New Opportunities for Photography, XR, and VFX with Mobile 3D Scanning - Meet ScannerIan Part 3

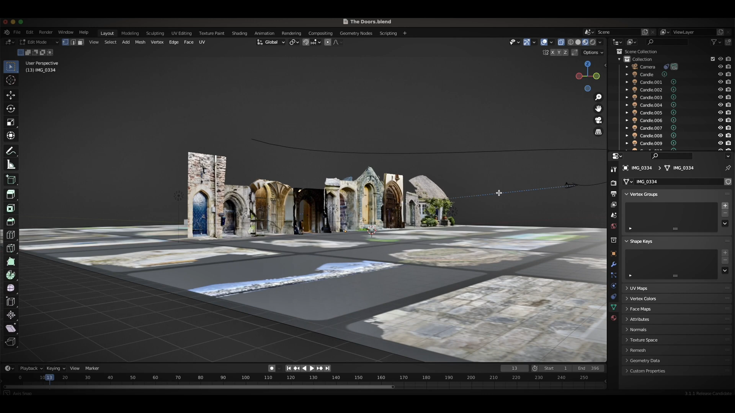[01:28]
3D Gaussian Splats are a revolutionary capture method, but they are quite large files called PLYs.